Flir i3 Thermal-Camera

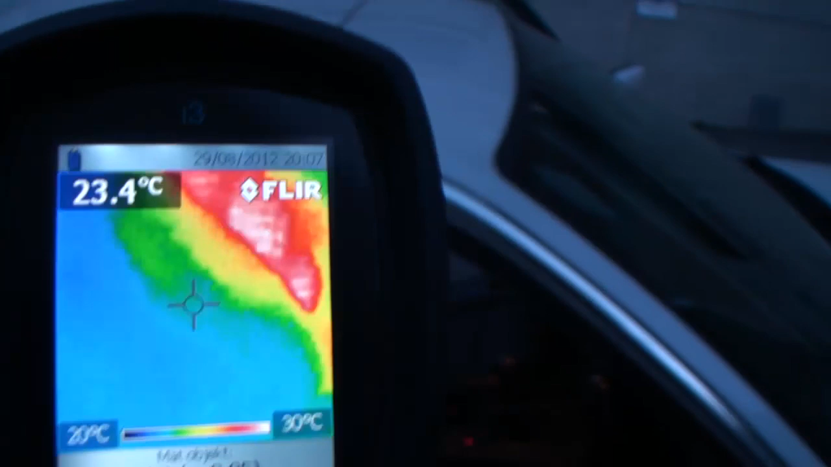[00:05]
On screen: spot 23.4°C
Works. Works. Heater in the seats.
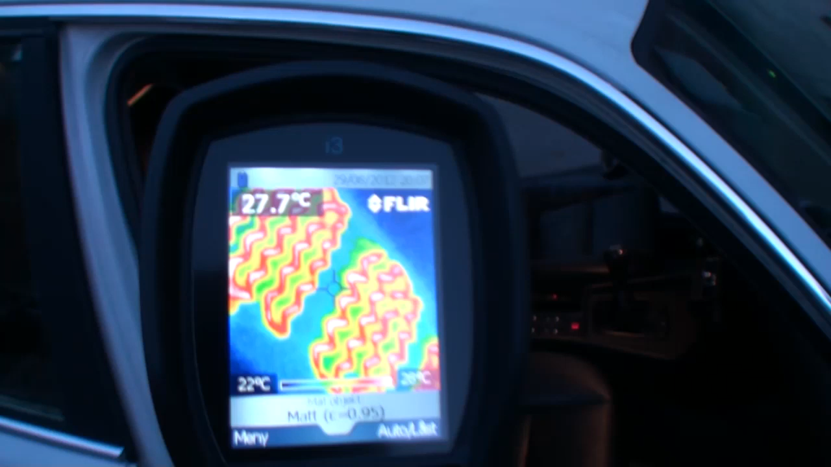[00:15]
On screen: spot 27.7°C
Here you can clearly see that it works and works.
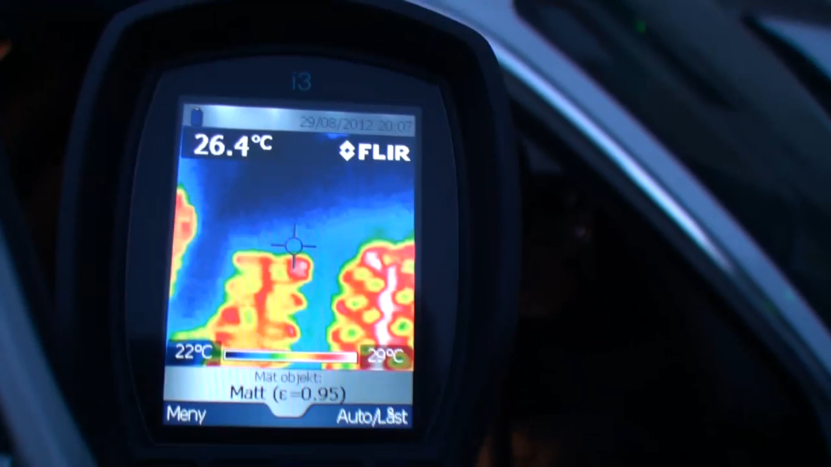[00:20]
On screen: spot 26.4°C, scale top 29°C, scale bottom 22°C
But on the driver's side it's broken
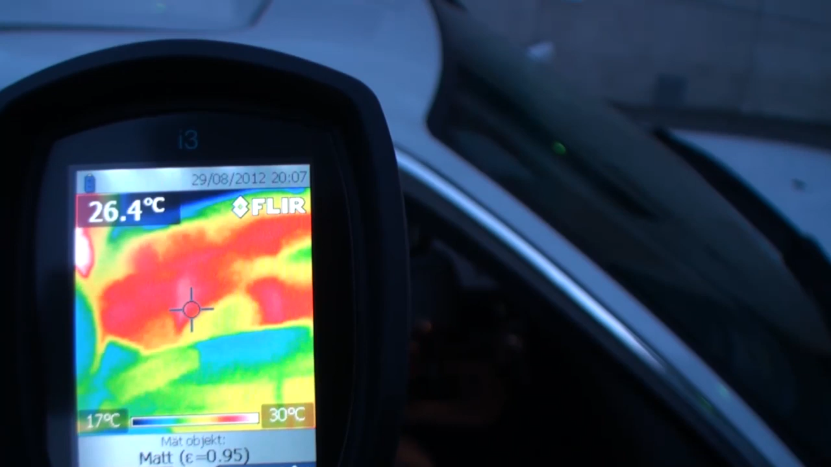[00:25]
On screen: spot 26.4°C, scale top 30°C, scale bottom 17°C
in the seat but it works in the back.
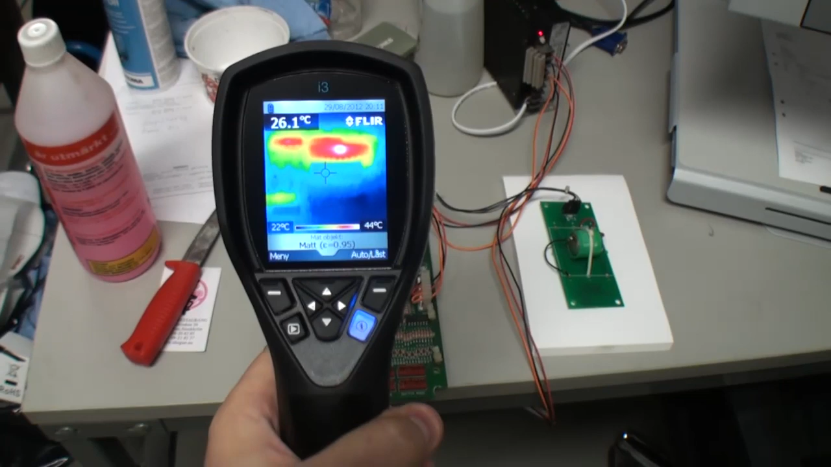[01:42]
On screen: spot 26.1°C, scale top 44°C, scale bottom 22°C
to check for electronics, see if some components get overheated
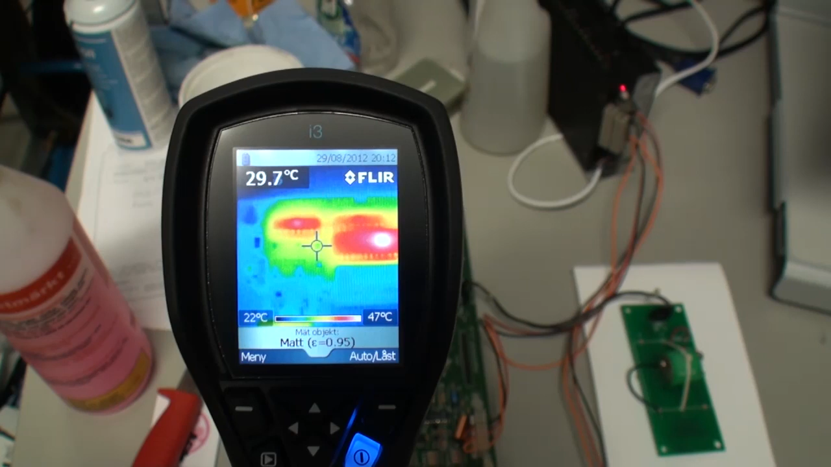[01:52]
On screen: spot 29.7°C, scale top 47°C, scale bottom 22°C
or should have some activity and they don't,
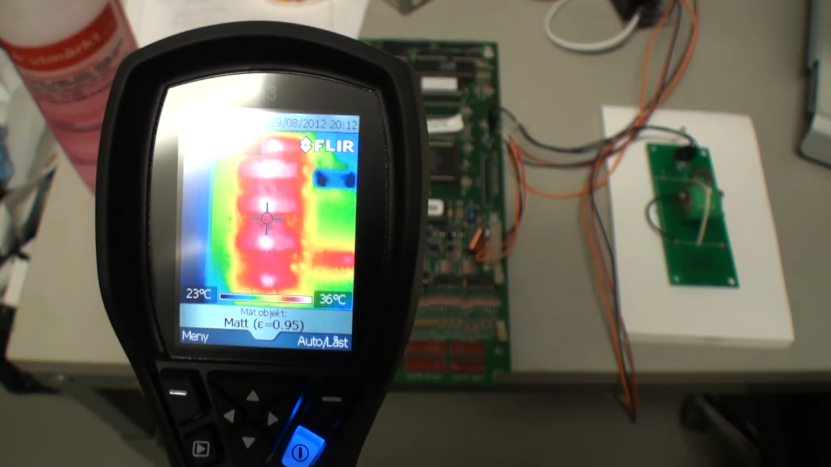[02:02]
On screen: scale top 36°C, scale bottom 23°C
works really good.
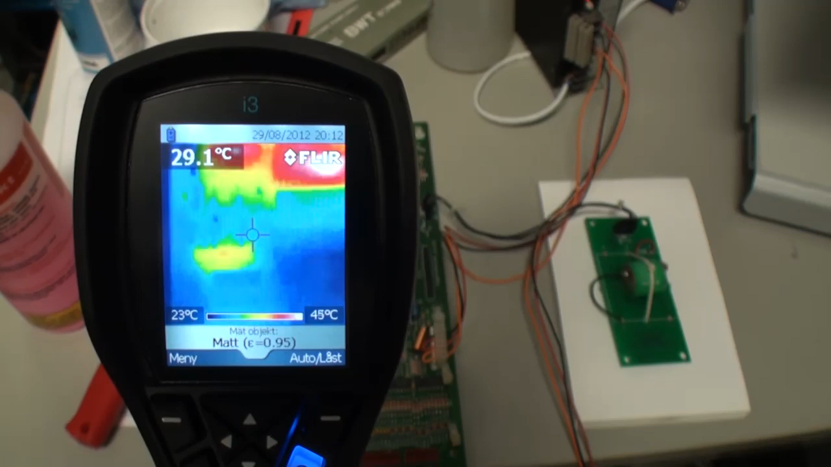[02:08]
On screen: spot 29.1°C, scale top 45°C, scale bottom 23°C
See if we can get them closer. The resolution on this FLIA i3 is only 60x60 pixels so it's
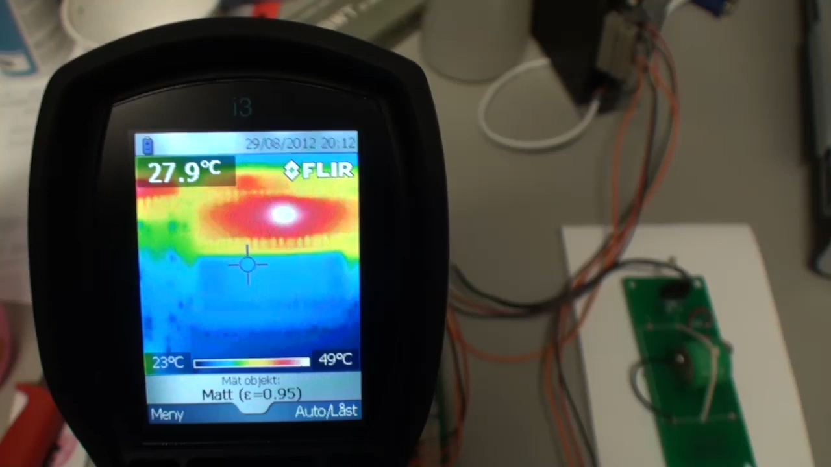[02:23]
On screen: spot 27.9°C, scale top 49°C, scale bottom 23°C
not that great.
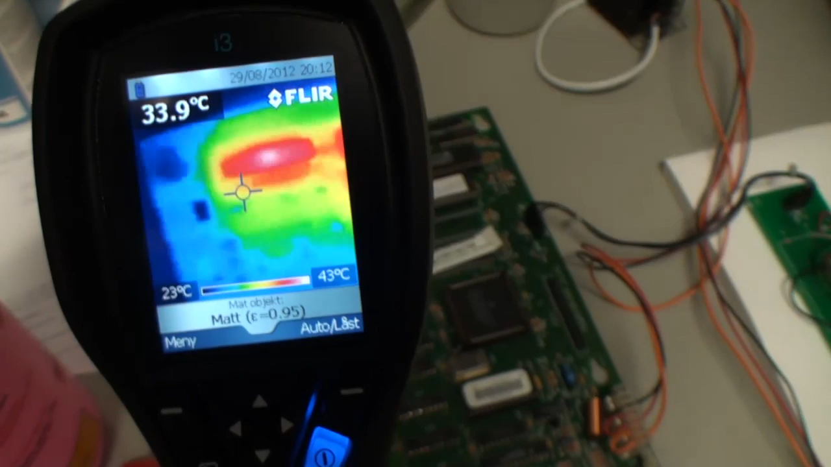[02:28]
On screen: spot 33.9°C, scale top 43°C, scale bottom 23°C
Here we can see the LEDs but they don't show up here.
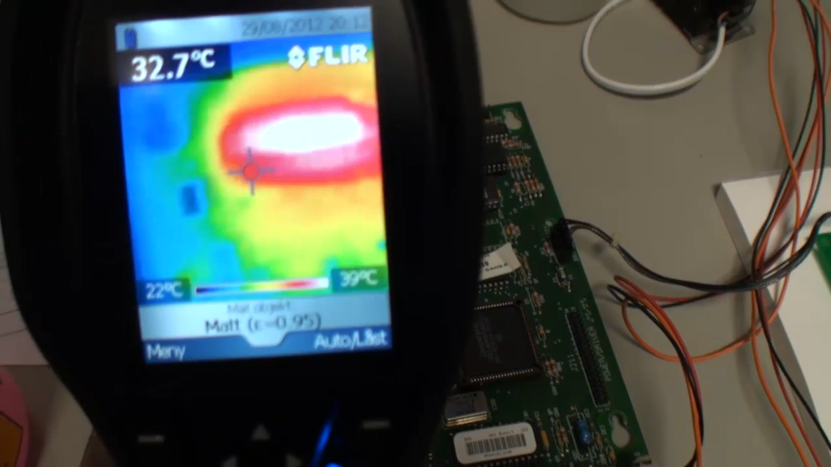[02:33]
On screen: spot 32.7°C, scale top 39°C, scale bottom 22°C
The only thing that shows up is
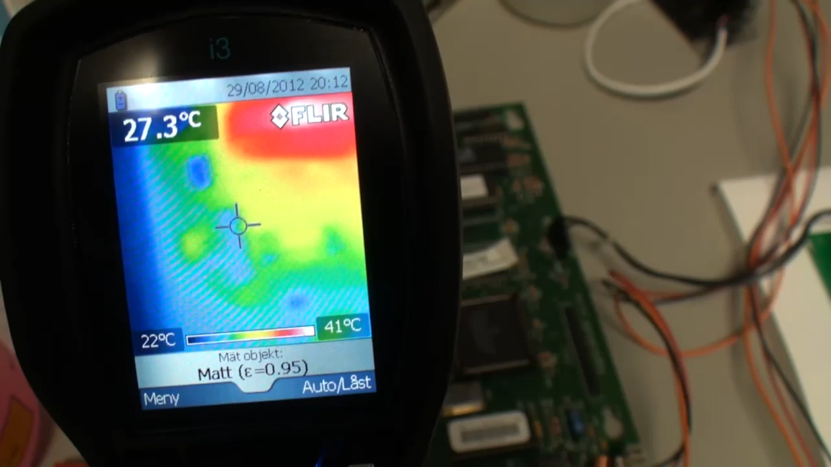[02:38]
On screen: spot 27.3°C, scale top 41°C, scale bottom 22°C
the resistor on the side there.
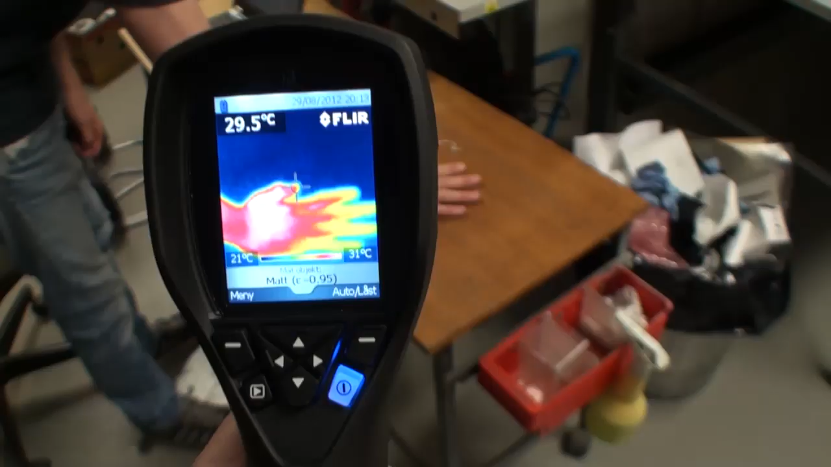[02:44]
On screen: spot 29.5°C, scale top 31°C, scale bottom 21°C
If my friend is just holding his hand on the table there, okay I could remove it.
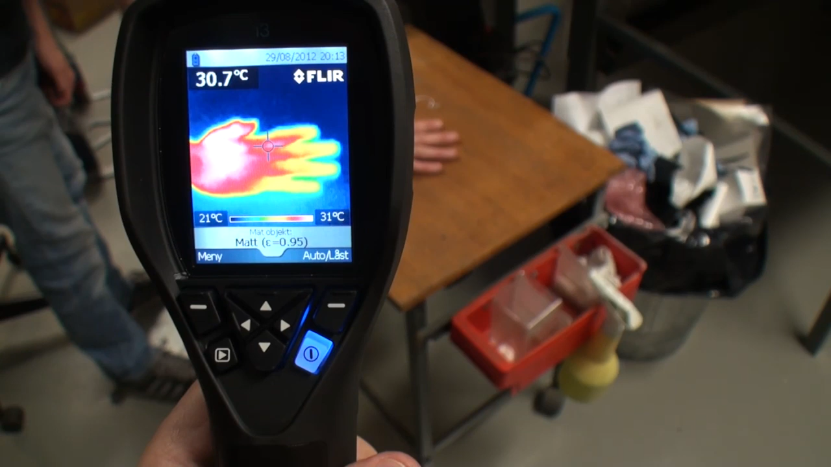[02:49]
On screen: spot 30.7°C, scale top 31°C, scale bottom 21°C
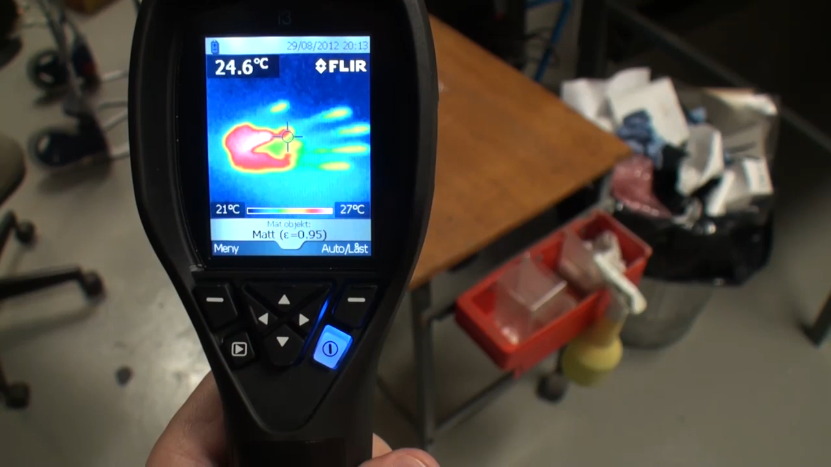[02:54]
On screen: spot 24.6°C, scale top 27°C, scale bottom 21°C
It would show there for probably two minutes.